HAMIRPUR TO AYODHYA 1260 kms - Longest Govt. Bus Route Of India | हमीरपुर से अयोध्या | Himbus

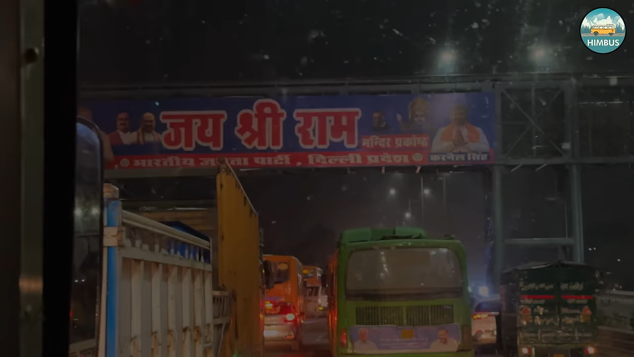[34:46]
साढ़े 7 बजे के करीब फिर हम दिल्ली ISBT कश्मीरी गेट पहुंच गए।
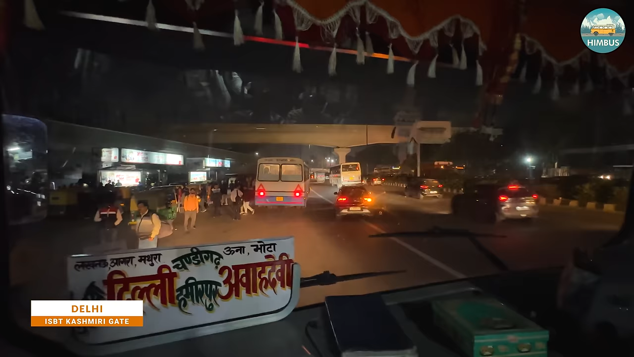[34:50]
चंडीगढ़ से यहां तक हमें तकरीबन 6 घंटे लग गए।
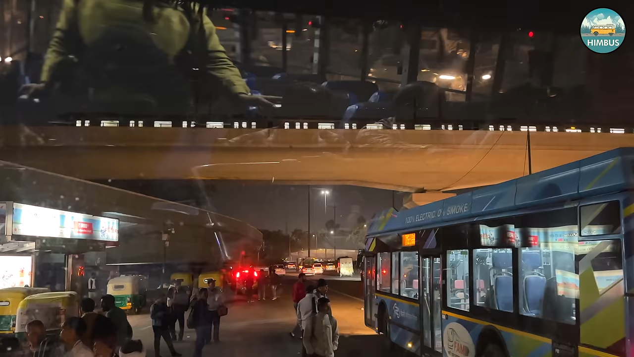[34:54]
बस तो सही स्पीड से आई, मगर ट्रैफिक की वजह से थोड़ा ज़्यादा टाइम लग गया।
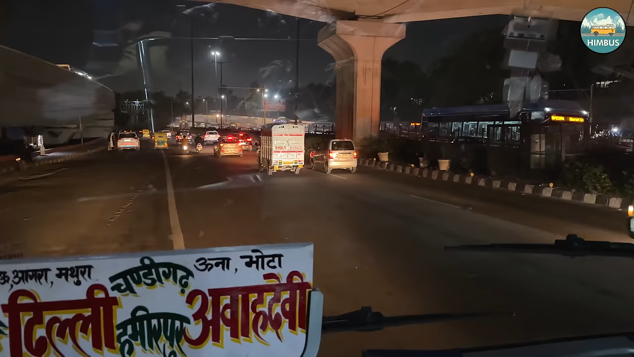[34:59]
यहां कश्मीरी गेट में सवारियां उतारने के बाद बस आगे जाएगी आनंद विहार बस स्टैंड, क्योंकि उत्तर प्रदेश जाने वाली बसेज उसी बस स्टैंड से होकर जाती हैं।
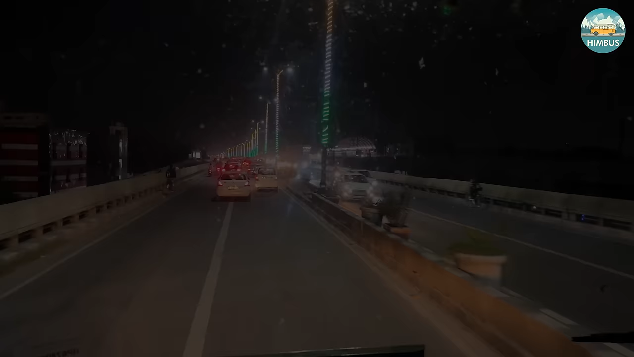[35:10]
तो बिना यहाँ देरी किए बस सीधे ISBT आनंद विहार की ओर चल पड़ी। वैसे जो डिपार्टमेंट की तरफ से स्केड्यूल बनाया गया है, उसमें तो आनंद विहार से चलने का समय 7 बजे का रखा गया है, लेकिन अभी वहां पहुंचने में ही 9 बज जाएंगे।
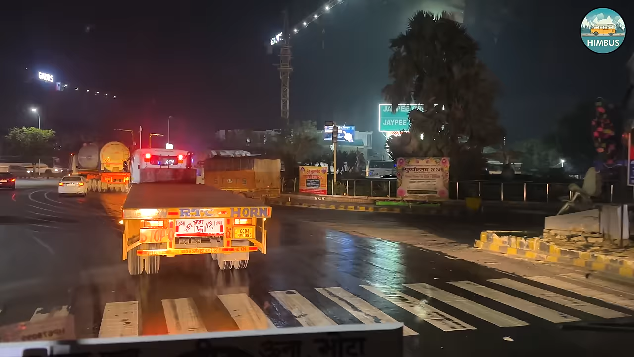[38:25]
हम दिल्ली नोएडा एक्सप्रेसवे से यहां तक आए थे और यहां से आगे अब यमुना एक्सप्रेसवे पकड़ेंगे।
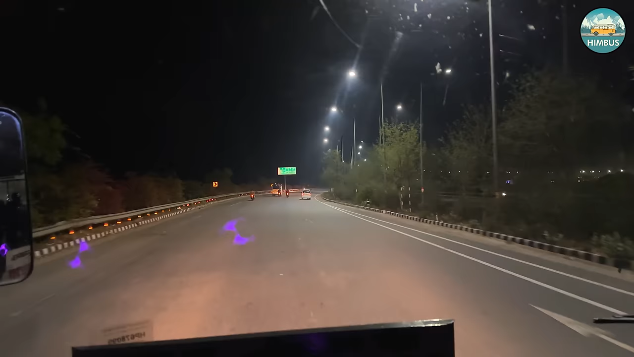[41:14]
है और ये 6-lane हाईवे है जो कि उत्तर प्रदेश में ग्रेटर नोएडा से शुरू होकर ताज नगरी आगरा तक है। इस एक्सप्रेसवे से होकर मथुरा, वृंदावन, अलीगढ़ व हाथरस जाने के लिए एग्जिट्स भी बनाए गए हैं।